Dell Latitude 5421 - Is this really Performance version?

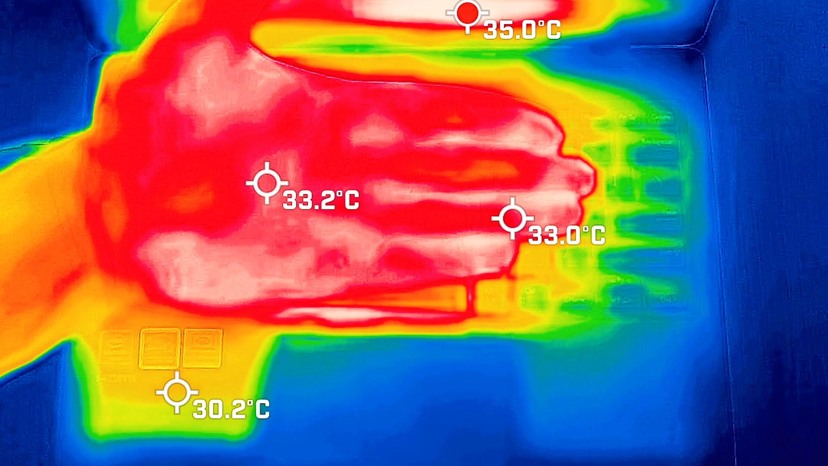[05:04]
Now, just as a help guide for you, your average hand temperature is around anywhere between 33 to about 34 degrees Celsius. So just keep that in mind so you can have an idea of how hot this computer can get.
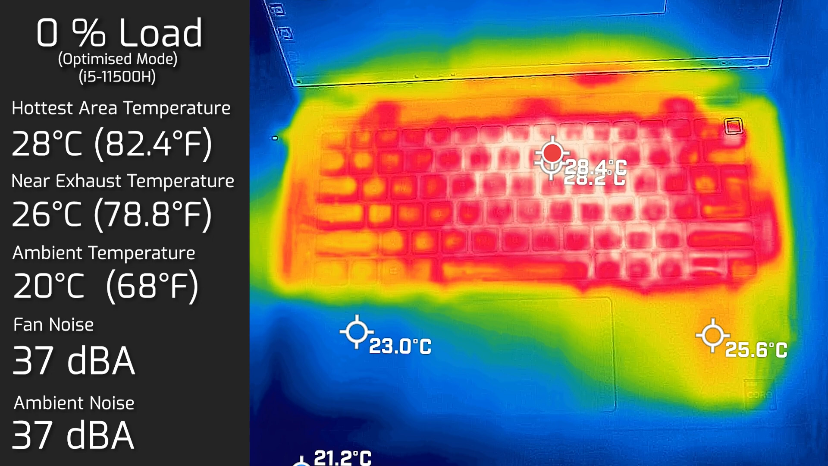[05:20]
So I took my base measurement when the computer was on idle and the hottest air of the keyboard measured in at 28 degrees Celsius. And as for the fan noise, it stayed at 37 decibels. Then I put the computer on 20% load. So that's pretty much like average use. So tasks like office productivity, surfing the web, streaming video, and the hottest air on the keyboard measured in at 35 degrees Celsius. And as for the fan noise, it spun up to 41 decibels. And then I put the computer on 100% load and the hottest air on the keyboard measured in at 44 degrees Celsius.
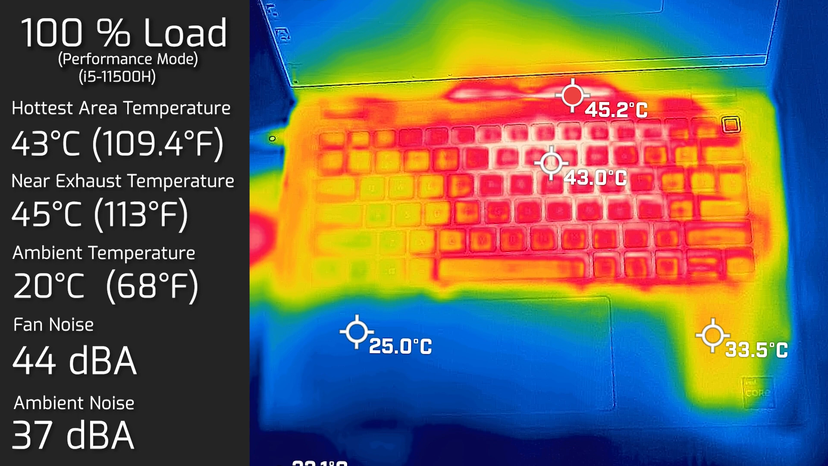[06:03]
On screen: max 45.2°C
And as for the fan noise, it spun up to 41 decibels. And then I put the computer on 100% load and the hottest air on the keyboard measured in at 43 degrees Celsius. And as for the fan noise went all the way up to 44 decibels. I also measure the bottom back half of the computer and the hottest
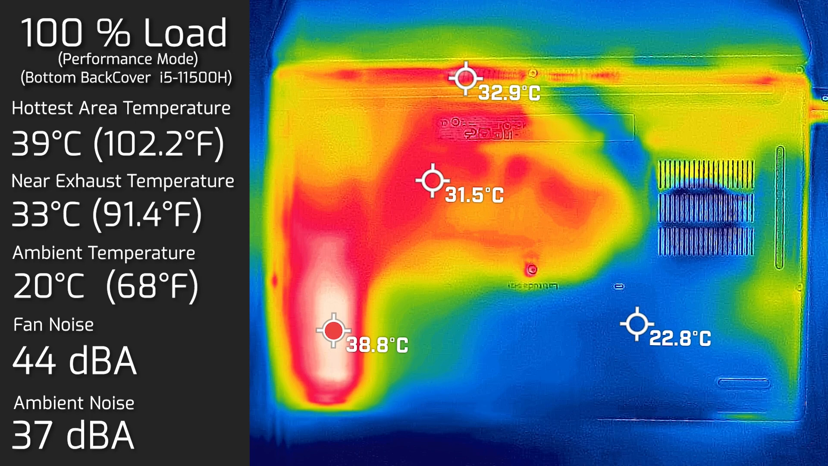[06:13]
area measured in at 39 degrees Celsius. And again, fan noise stayed at 44 decibels. So as you can see, I really still wouldn't put this computer on your lap.